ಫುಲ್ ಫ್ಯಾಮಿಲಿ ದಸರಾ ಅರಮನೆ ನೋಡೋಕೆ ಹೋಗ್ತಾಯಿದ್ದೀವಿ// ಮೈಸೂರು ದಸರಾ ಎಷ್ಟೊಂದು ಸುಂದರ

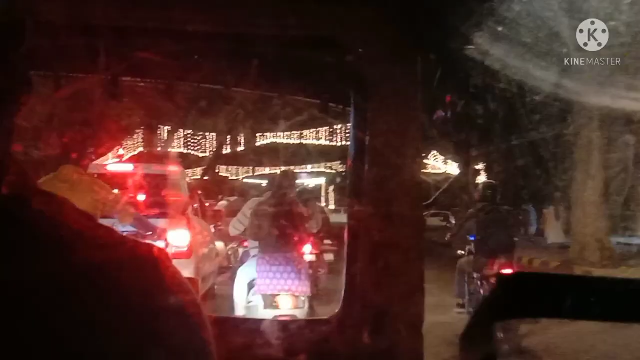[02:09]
ನೋಡಿ, ಲೈಟಿಂಗ್ಸ್ ಎಲ್ಲ ಎಷ್ಟು ಚೆನ್ನಾಗಿ ಹಾಕಿದ್ದಾರೆ ಅಂತ ನಿಮ್ಗೆ ಕಾಣಿಸ್ತಾ ಇರ್ಬೋದು.
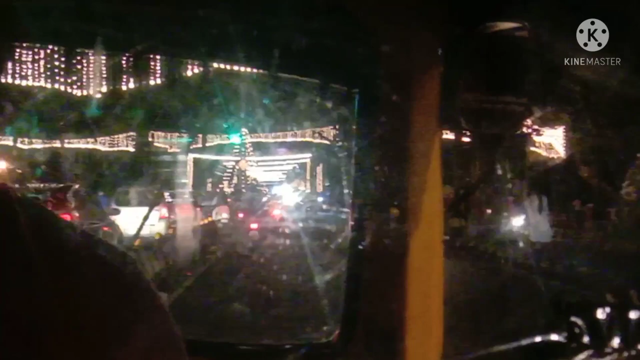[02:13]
ಫ್ರಂಟ್ ರೋಡ್ ಫುಲ್ ಎಲ್ಲ ಲೈಟಿಂಗ್ಸು, ನನಗೂ ಒಂಥರ ಸರ್ಪ್ರೈಸ್ ಅಂತ ಹೇಳ್ಬೋದು, ಯಾಕಂದರೆ ಈ ಕಡೆ ಬಂದೇ ಇರಲಿಲ್ಲ ನಾನು, ಹೊರಗಡೆ ಮನೆ ಕೆಲಸ ಅಂತ ಇದರಲ್ಲೇ ಬ್ಯುಸಿ ಆಗಿಬಿಟ್ಟಿದ್ದೆ.
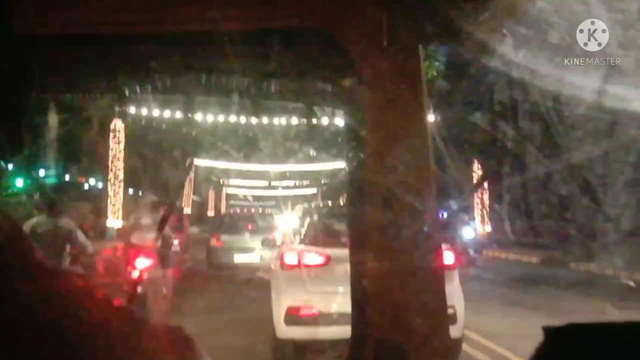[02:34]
ಎಲ್ಲಿ ನೋಡಿದ್ರು ಲೈಟಿಂಗ್ಸು, ಮರಕ್ಕೆ ಕೂಡ ಅಲಂಕಾರ ಮಾಡಿದ್ರು ಲೈಟಿಂಗ್ಸಿಂದ, ನಿಮಗೆ ಕಾಣಿಸ್ತಾ ಇರ್ಬೋದು.
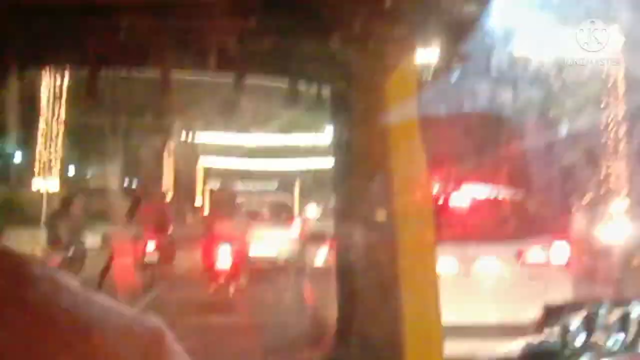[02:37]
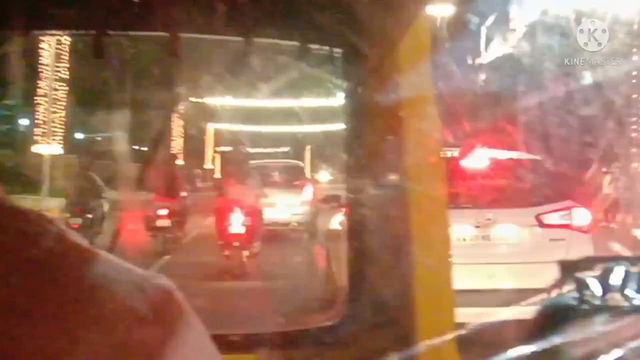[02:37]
ತುಂಬ ಚೆನ್ನಾಗಿ ಕಾಣಿಸ್ತಾ ಇತ್ತು. ನೋಡಿ, ಎಲ್ಲ ಕಡೆ ಹಾಕಿದ್ದಾರೆ ಲೈಟಿಂಗ್ಸು.
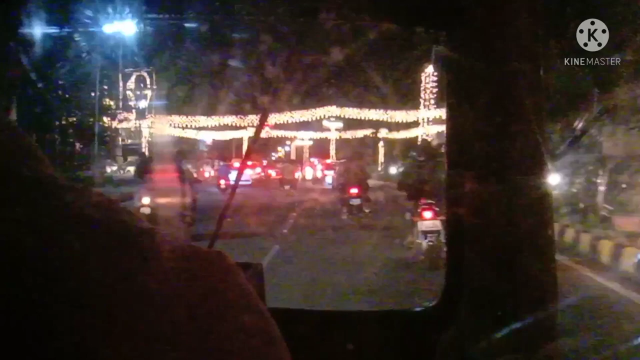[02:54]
ಮೈಸೂರು ಸಿಟಿನ ಫುಲ್ ಲೈಟಿಂಗ್ಸಿಂದ ಅಲಂಕಾರ ಮಾಡಿದ್ರು. ನೋಡಿ, ಒಂಥರ ಏನೋ ಎಷ್ಟು ಜಗಮಗ ಅಂತ ಇದೆ,